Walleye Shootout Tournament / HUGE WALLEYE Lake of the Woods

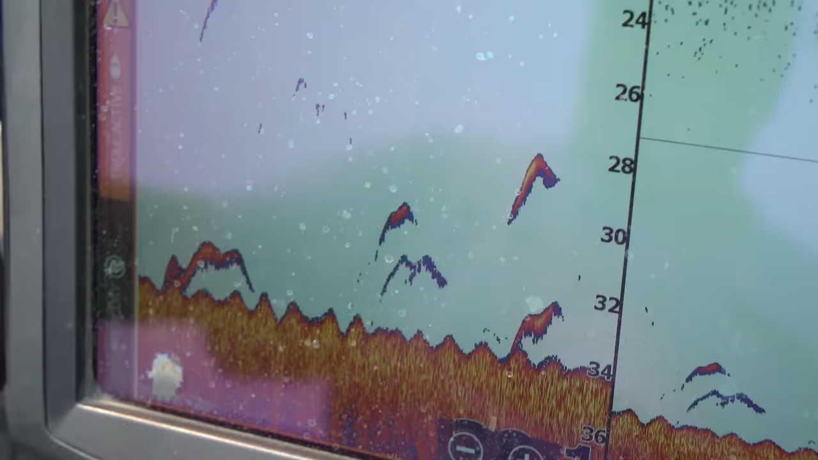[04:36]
the ones that want to bite at least 5 or 6 feet. Oh, look at that beast out there. That is Did a tank. It's a, oh yeah.